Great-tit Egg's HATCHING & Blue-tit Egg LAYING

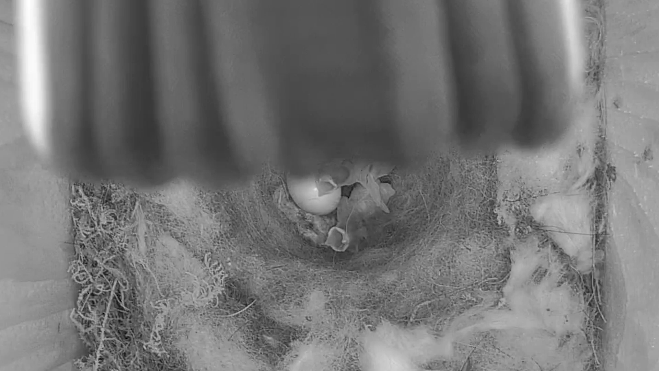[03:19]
Two of the four chicks have hatched. Egg laying going on in one box. Egg hatching going on in another.
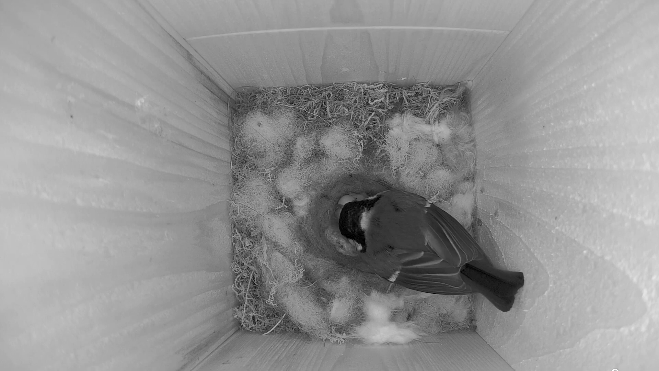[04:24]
They're only stimulus right now. While being blind, they might be able to see a bit of light and differentiate with a bright and darkness. So when the nest box gets a little darker, when the parents come in, they sometimes react with a gaping for food. Also, the parents are constantly chirping at the chicks.
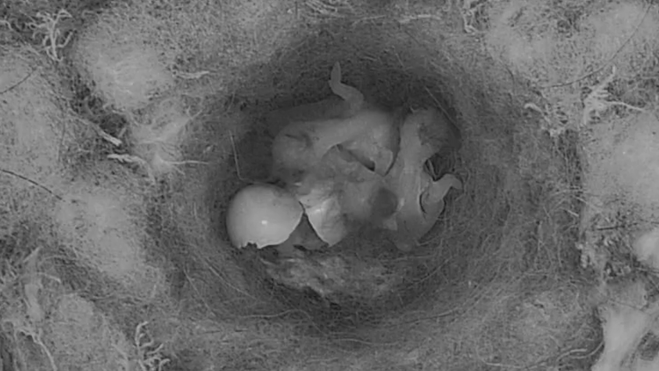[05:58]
And throughout the day, the third egg did hatch. And then the fourth egg, at around late in the evening, at around a quarter to seven,
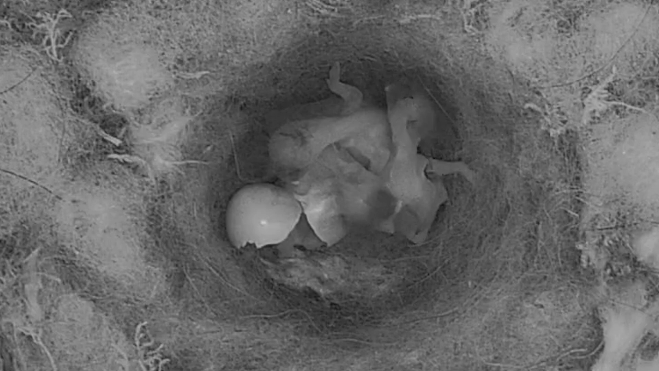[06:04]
we see that the fourth egg is quite usually hatching before our eyes.
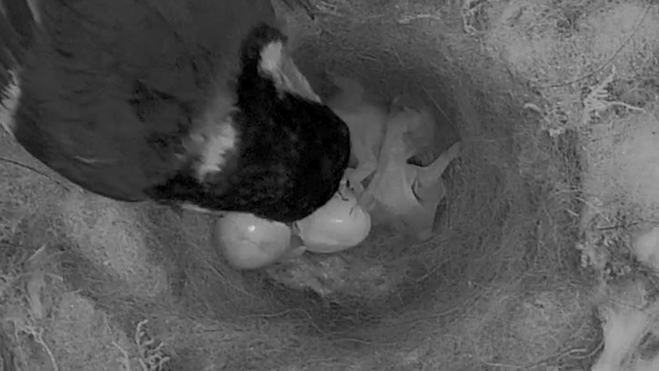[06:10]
The male great hit, bringing in a bit of food. And then decides to help that chick out of the eggshell.
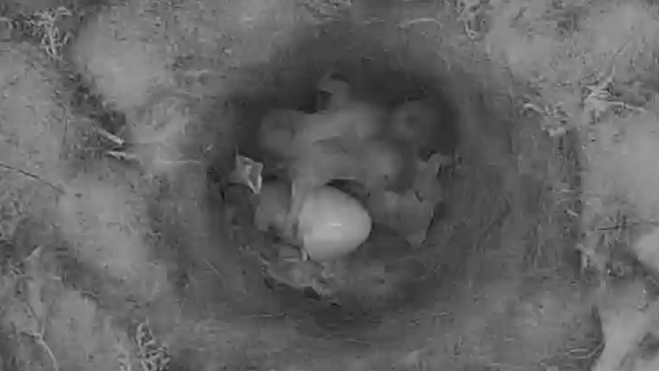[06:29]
A nice, big, caterpillar brought in. They do try to feed this new chick it, but it's a big caterpillar for a brand new chick. Poor little guy just can't get a grasp on such a big meal.
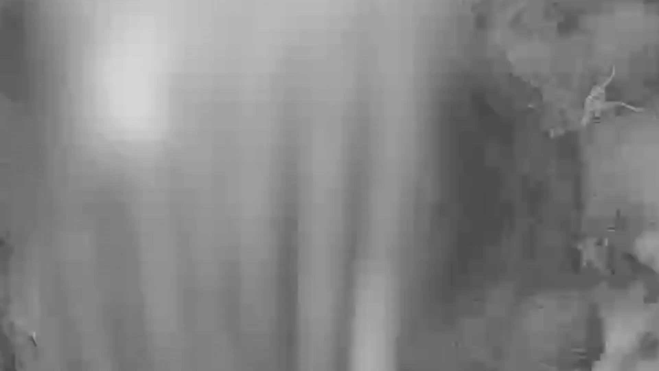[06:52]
It takes a while for the other chicks to catch on that there's food being brought in at all.
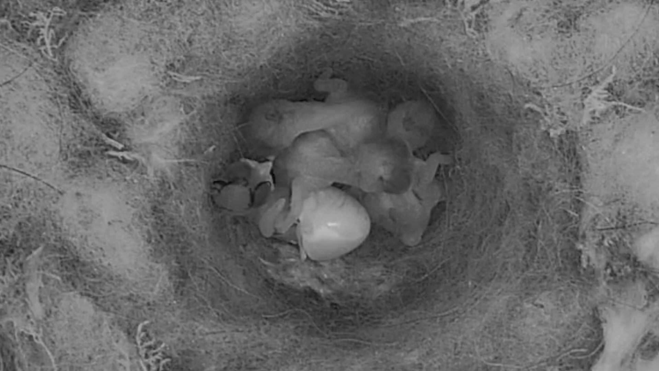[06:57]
But eventually, they get the message.
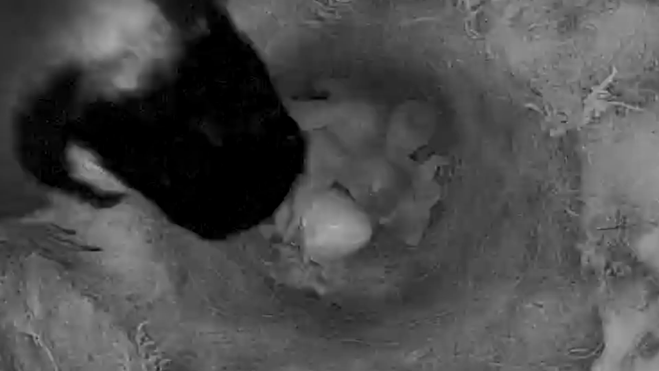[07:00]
And you can see the slightly older chick already.
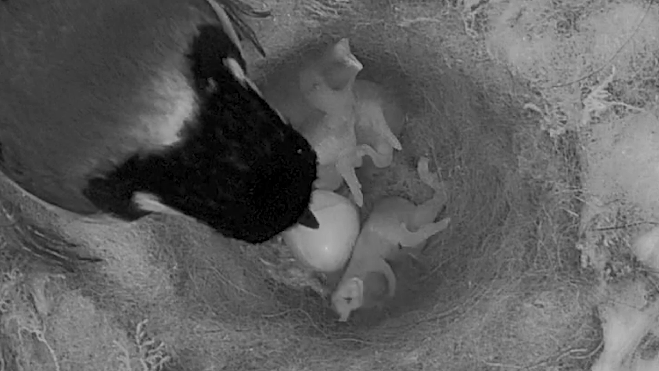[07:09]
Much more vigorous, much more lively. Just because it probably has a few meals under its belt. A nice, big meal for one of these chicks.